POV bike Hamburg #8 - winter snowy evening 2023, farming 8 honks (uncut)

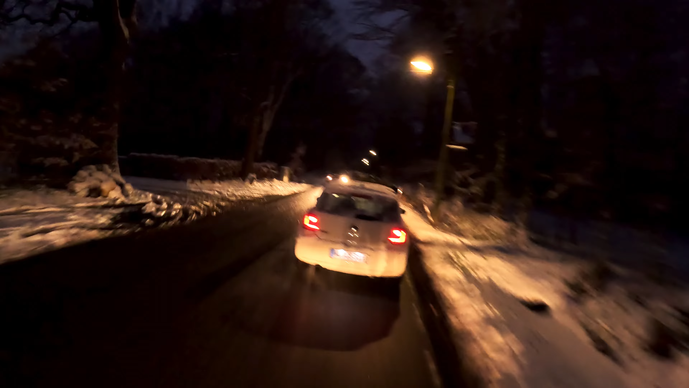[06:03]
So this is the Niederhofer Kegel already. We have reindeers.
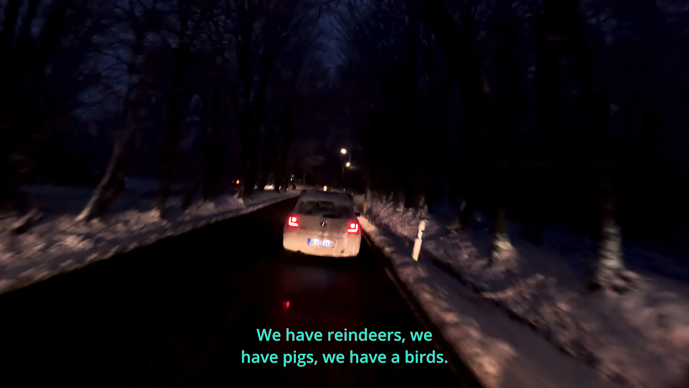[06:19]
We have pigs, we have birds, and we have those two-legged
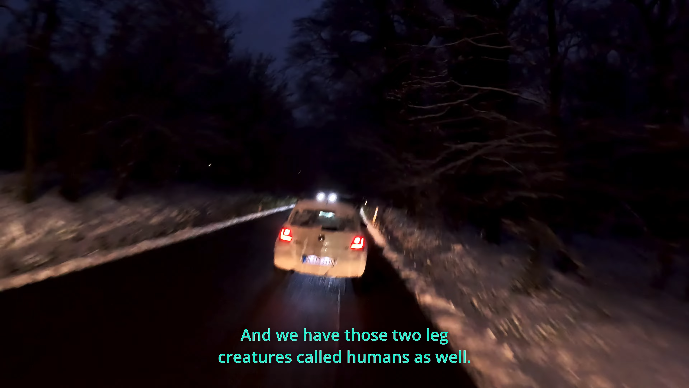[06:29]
creatures called humans as well. But this guy in front of me, he probably doesn't have
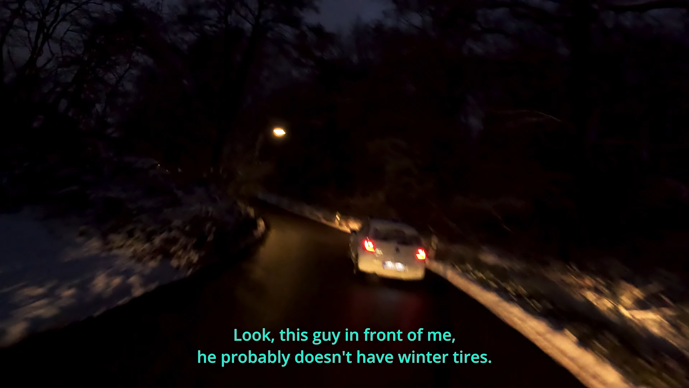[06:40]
winter tires, just like me. He's very cautious. Look, Waldcafé.
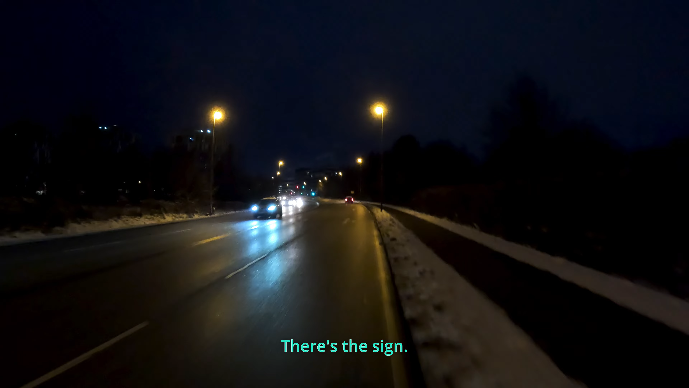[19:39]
The Airport Plaza Hotel, some futuristic cylinders, the parking lot, there's Tesa.
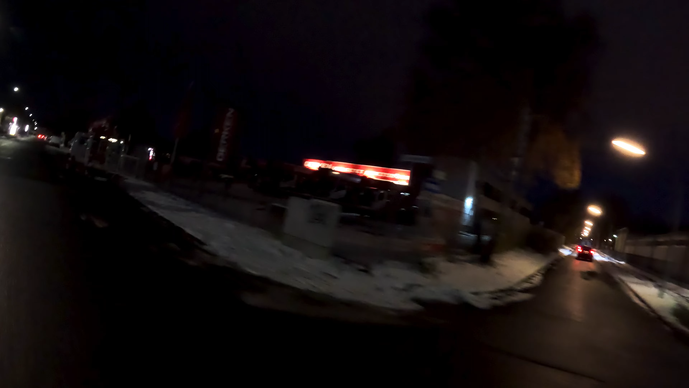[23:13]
Industry area, there we are. Hansa Holz, Mercedes Technik.
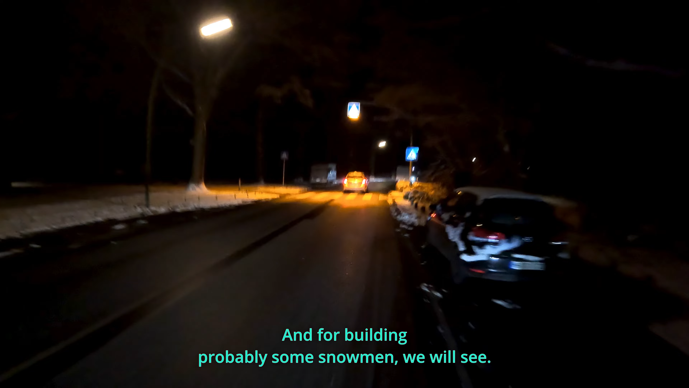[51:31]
We will see. When it's bright enough, I think it's completely dark.
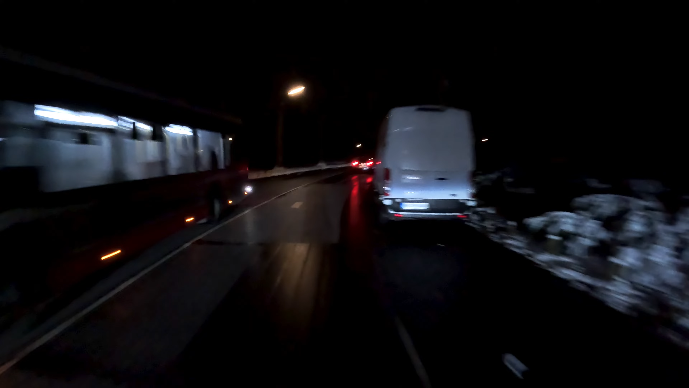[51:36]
So on the GoPro we will see nothing anyways.
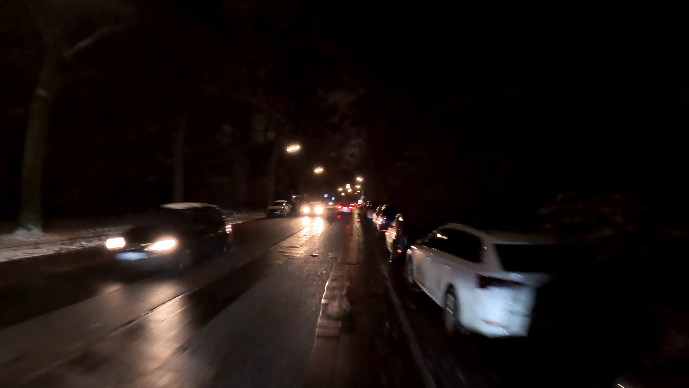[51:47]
Right through the stop park. And I think this is the big field.
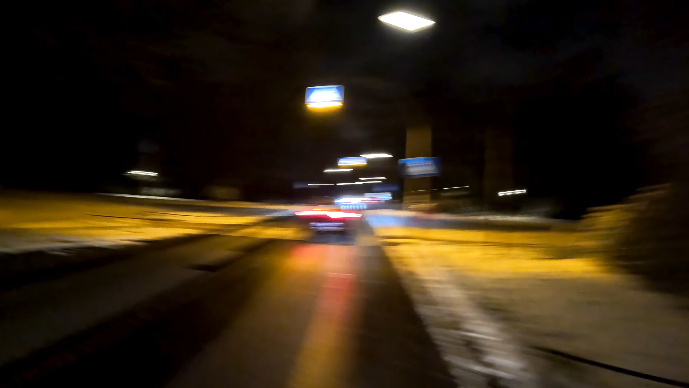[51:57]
It is. Right to the left. It gets much bigger on the left. Look it up on Google Maps if you don't believe me.
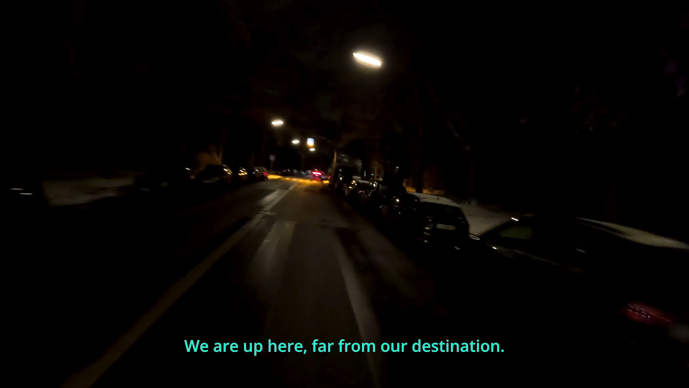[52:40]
It's in the middle of Hamburg.
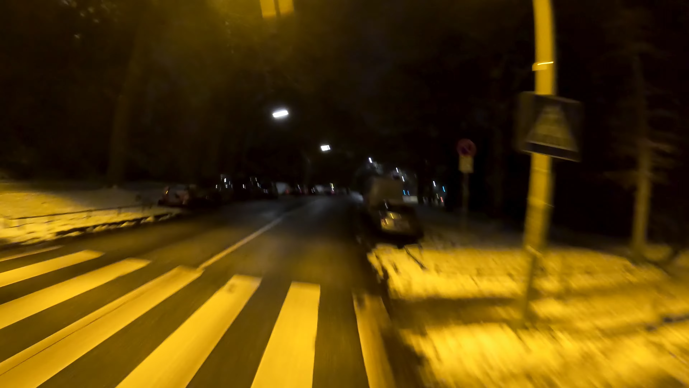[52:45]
Borgweg, it's called. I think I did pronounce it wrongly before. Such a nice place, I think. There's the U-Bahn.
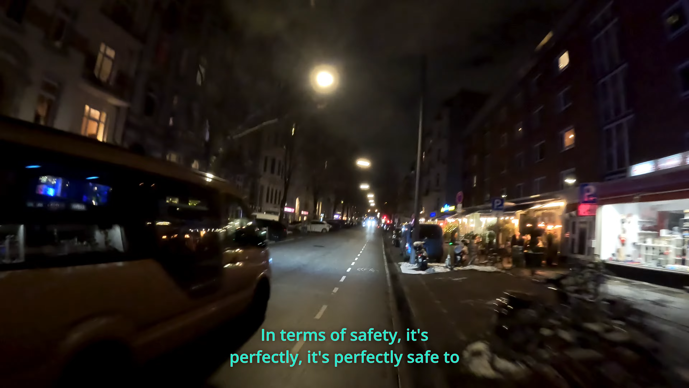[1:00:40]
it's perfectly safe right in front of a car, because they do the lighting for you.
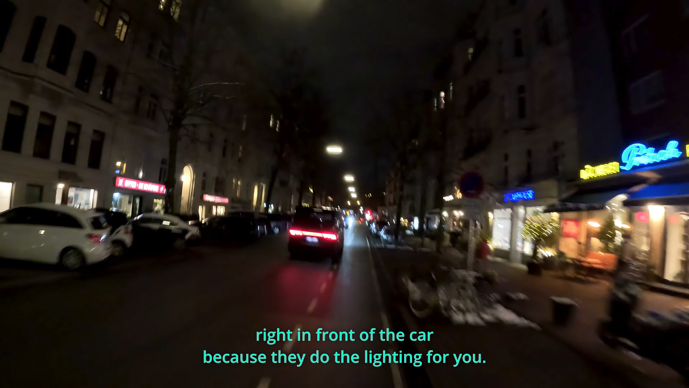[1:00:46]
And people like this woman, they only saw the light and stopped. They wouldn't have stopped for me probably. Well, not that quick.
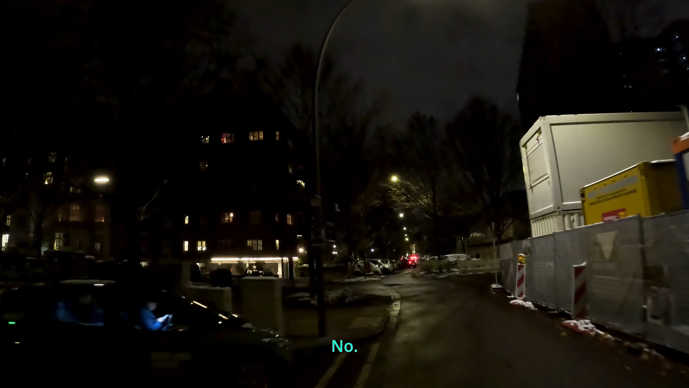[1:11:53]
No. That's the Binderstraße. It has to be there, actually. Or doesn't it?
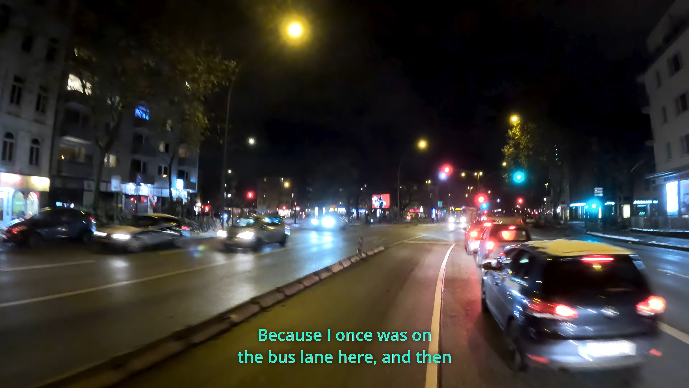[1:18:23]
Because I once was on the bus lane here, and then the bus on the other side just went just like now. Just like right now.
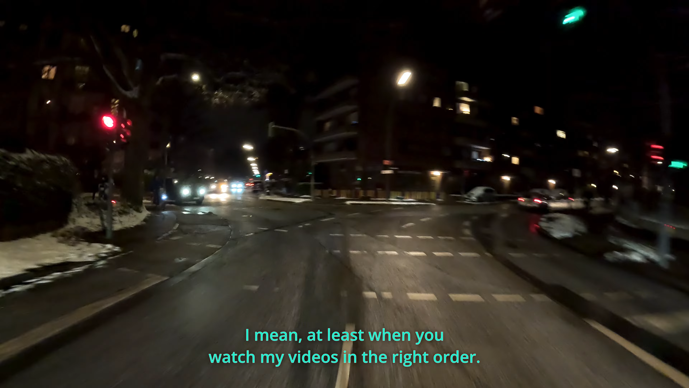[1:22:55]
Very rare occasion, guys. Lidl and Aldi right next to each other.
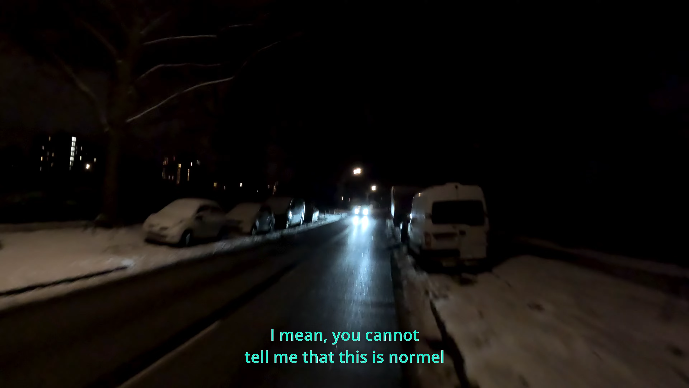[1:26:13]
I mean, you cannot tell me that this is normal. Ah, there's a keel. There's a keel guy.
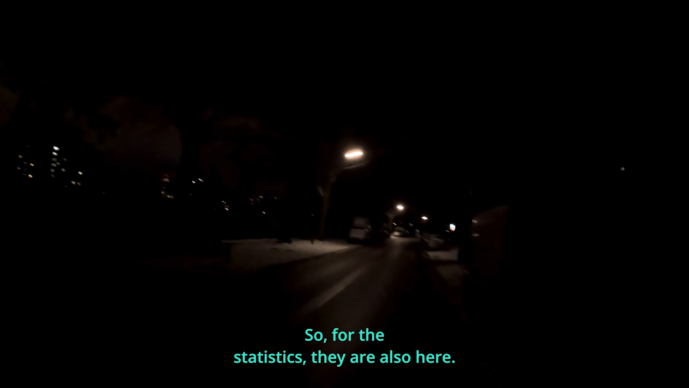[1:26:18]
So, for the statistics, they are also here.
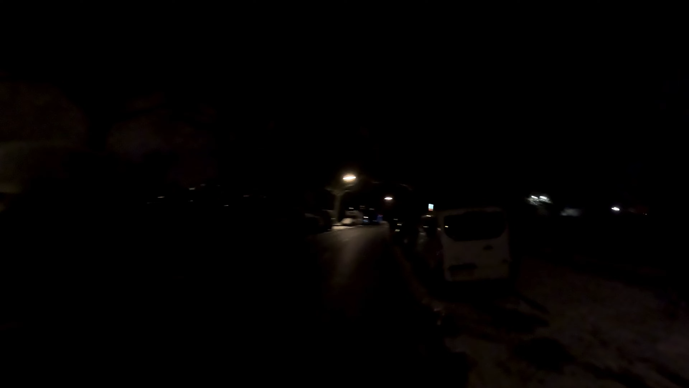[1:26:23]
Like, if this keeps on happening with the Wiesbadener people, I will be writing it down. I will be. First. Oh, Frankfurt? Ah, no, Frankfurt is Wiesbaden. That's also Hessen. We have also Düsseldorf D. We just saw a D on this road. It's also the capital. Then Potsdam is a P.
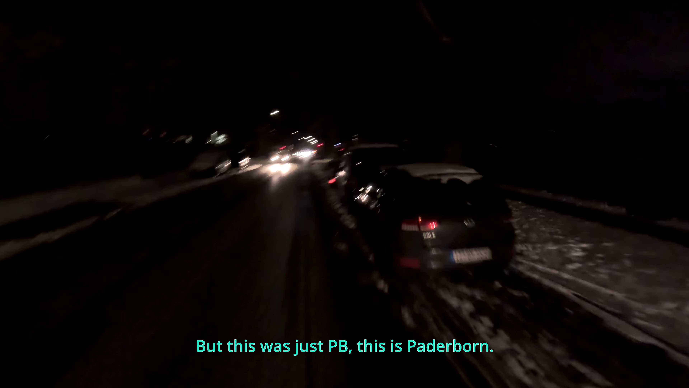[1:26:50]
But this was just PB, this is Paderborn. Not the capital. What do we have as well?
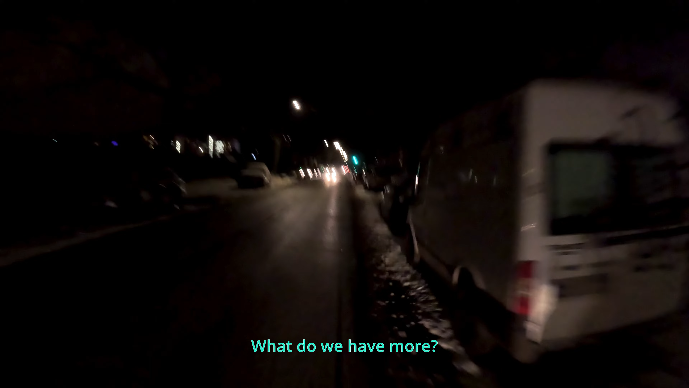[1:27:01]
What do we have more? Capitals of Bundesländer. Erfurt. No. Dresden, DD. The double D. It happens. It happens, you can see it. Time to time. Oh yeah, that's safe. That's safe here.